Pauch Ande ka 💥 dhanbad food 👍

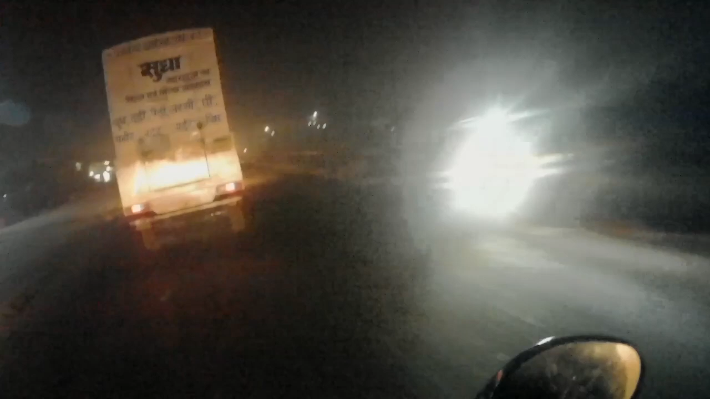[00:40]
दोस्तों अभी जो है हम लोग शाम में जो है निकल चुके हैं, और अभी जैसा कि जो ट्रैफिक है,
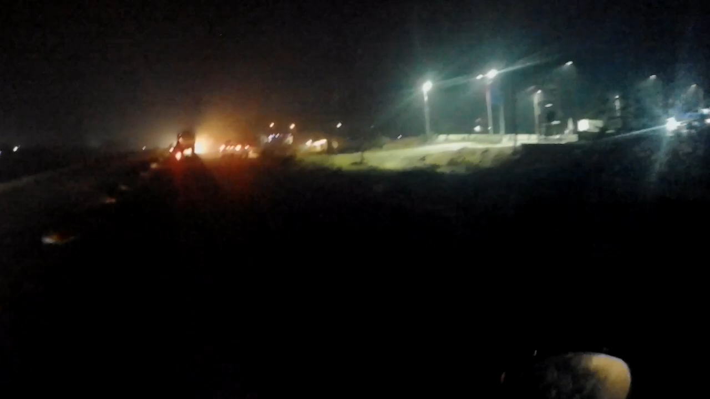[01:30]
अभी जो है हम लोग पेट्रोल पंप पर आ गए हैं
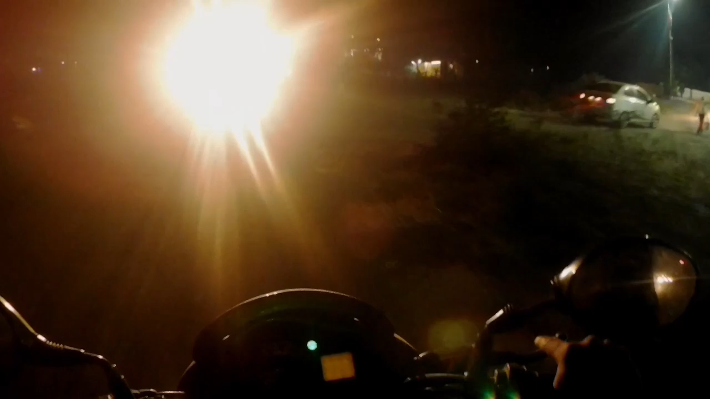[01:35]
और इंडिकेटर वगैरह चलाते हैं, देखते हैं पेट्रोल लेकर के फिर हम लोग आगे बढ़ते हैं।